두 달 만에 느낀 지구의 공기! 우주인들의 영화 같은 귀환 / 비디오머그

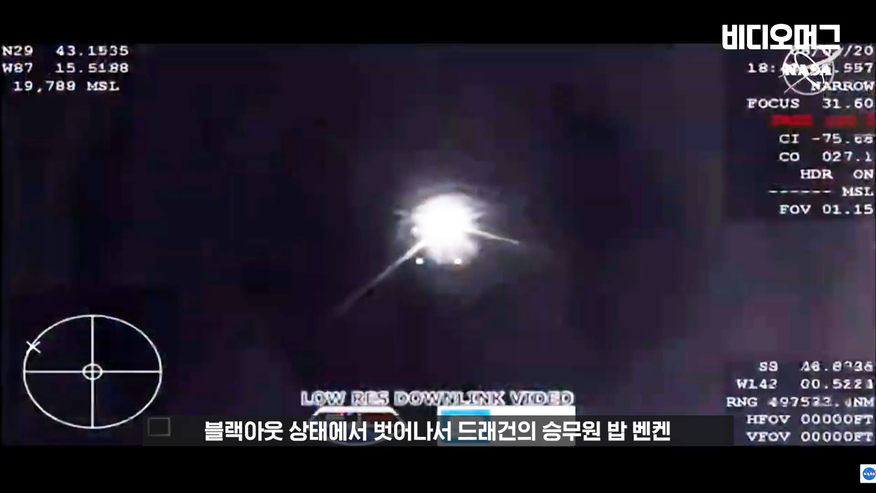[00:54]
We have come out of the blackout period and we have re-established connection with Dragon Endeavour with NASA astronauts Bob Behnken and Doug Hurley on board. And there we have our first shot.
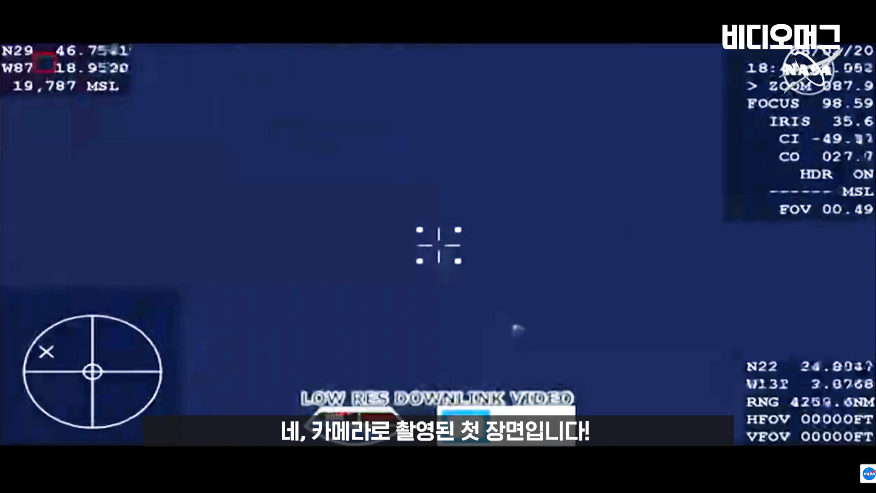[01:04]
Visual, two drogues out.
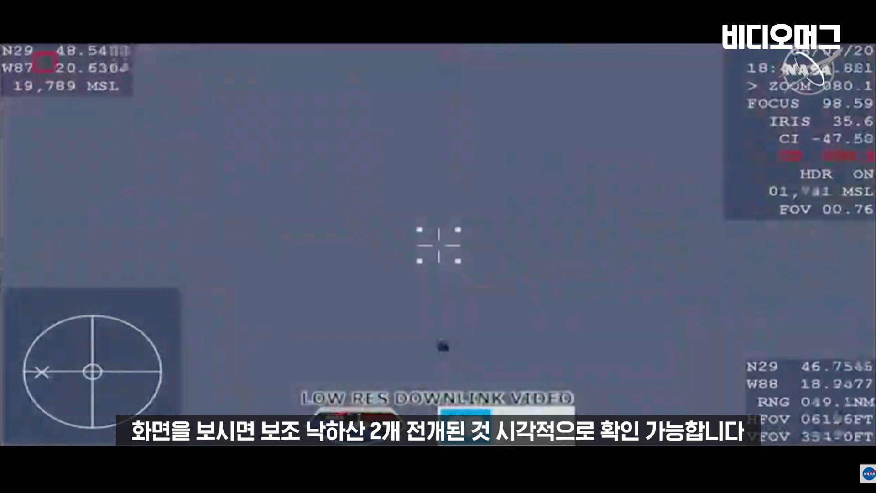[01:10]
There on your screen we have visual confirmation of those two drogue deployments. Happy drogue! All right, so two of two, the drogues now out. They're going to do their slowing and stabilizing of the Dragon spacecraft.